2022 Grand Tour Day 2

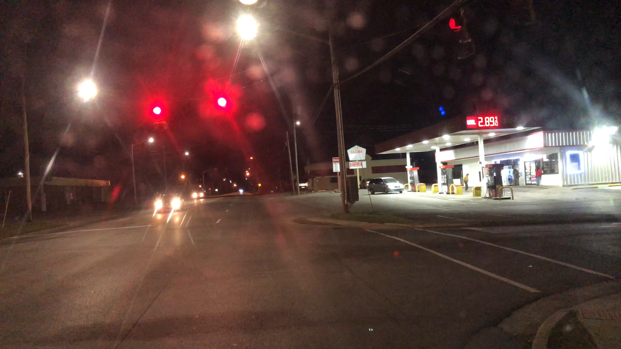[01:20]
I don't know if you can see them, but off to the right at that gas station. Well, he's a friendly fellow, bumping in the door. Maybe that's his job, but they're just hanging out on the sidewalk here at 5 a.m. only. This has been a good choice so far. I want a four-lane road, and there's been very little traffic.
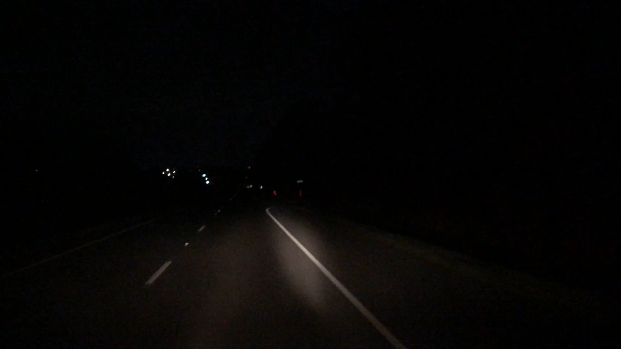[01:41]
I've been pretty much heading the whole road to myself. So easy traveling here in the pre-dawn hours. We're coming into Red Bay, Alabama, which is right on the state line of the Mississippi, so we'll probably see some traffic pick up in a little bit. Right now, we only see two cars on the model side of the road and one on the other side.
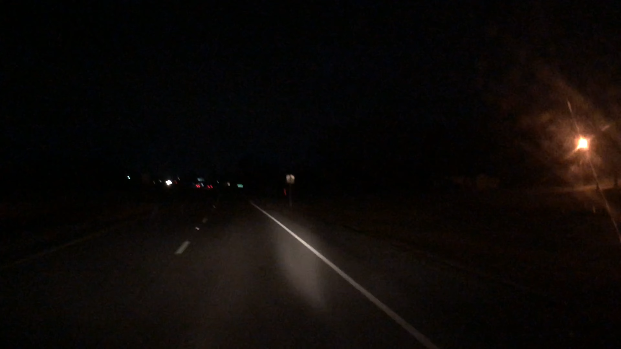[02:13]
Now, I'm going to have to start watching gas video out because I've seen a couple of gas stations out in the middle of nowhere with gas $2.84 a gallon. When that's compared to the $2.99, it was most often seen into southern Tennessee and northern Alabama. On a 20-gallor fill-up, that saves $3, and that's a bed and a half at Delta Nails.